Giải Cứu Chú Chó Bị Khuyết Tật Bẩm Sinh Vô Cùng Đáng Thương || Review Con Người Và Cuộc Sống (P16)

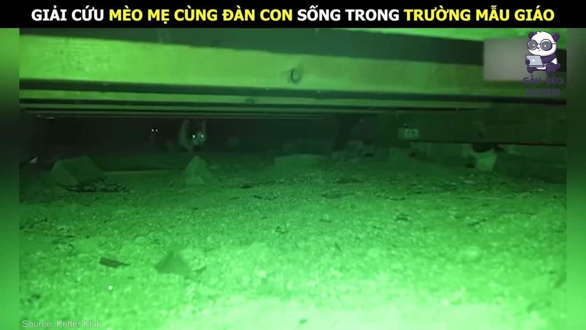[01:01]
Hơn nữa không khí bên dưới còn vô cùng hôi thối. Cả nhà mèo con phải sống trong môi trường như thế này.